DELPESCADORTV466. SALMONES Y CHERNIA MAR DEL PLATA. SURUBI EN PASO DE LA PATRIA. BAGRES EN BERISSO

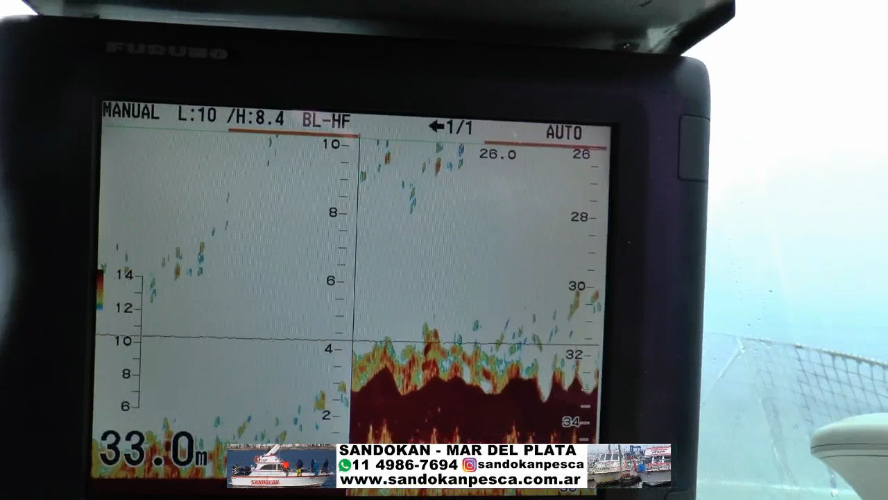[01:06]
On screen: depth 33.0 m
Aquí estamos, en un banco donde pueden apreciar. Esto que está acá es el pescado que estamos buscando nosotros.
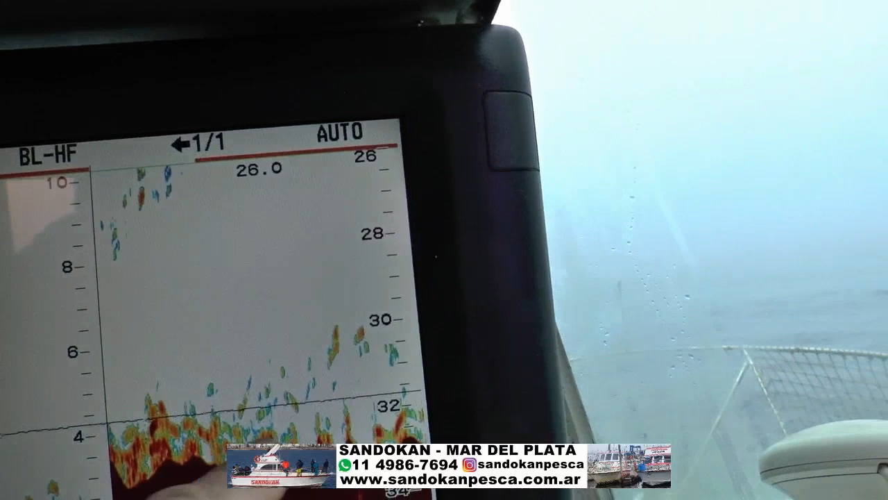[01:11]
Me lo marca también acá. Este es el fondo, es la piedra que tenemos.
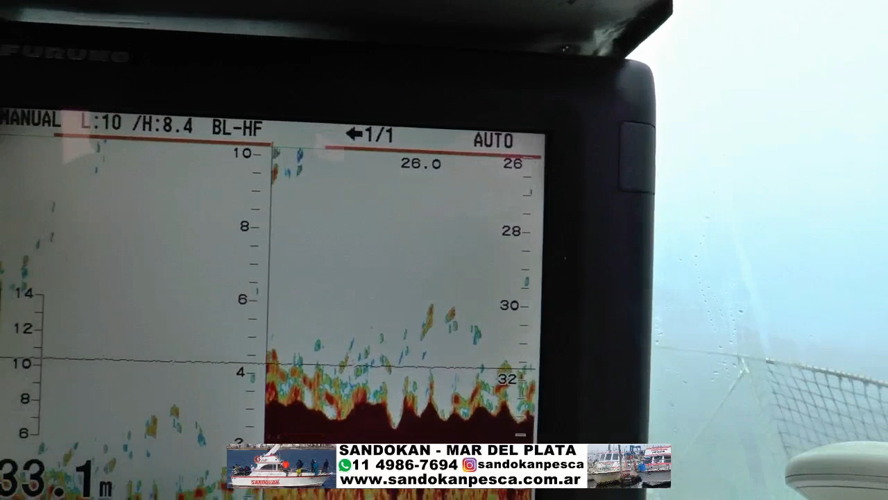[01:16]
Estamos a 33 metros. En este septiembre que promete muchísimo.